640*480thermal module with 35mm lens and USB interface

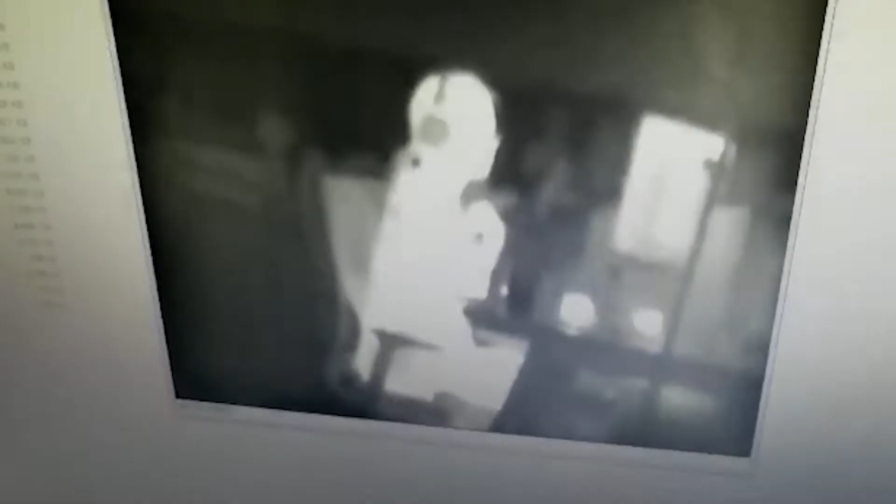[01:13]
Now I will show you the menu of this thermal module. You can see. This is the auto function.
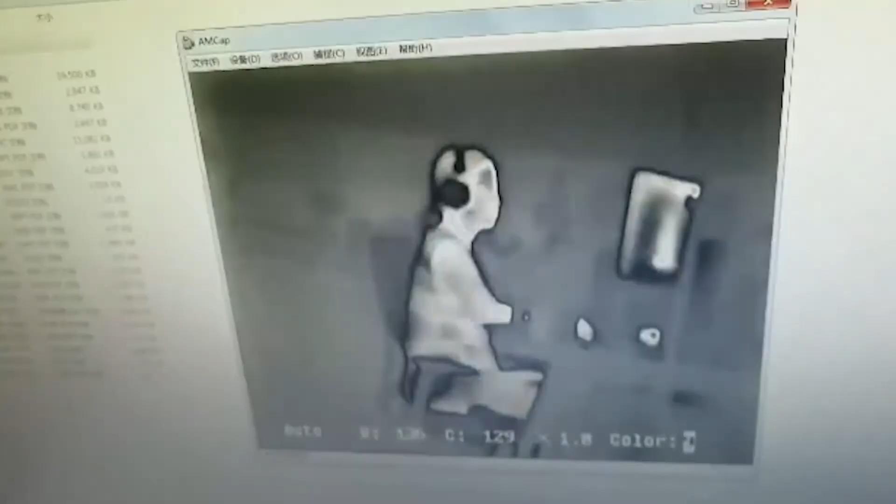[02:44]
Total가요 Now let me show you the reticle inside of this thermometer mostobus. Thank you.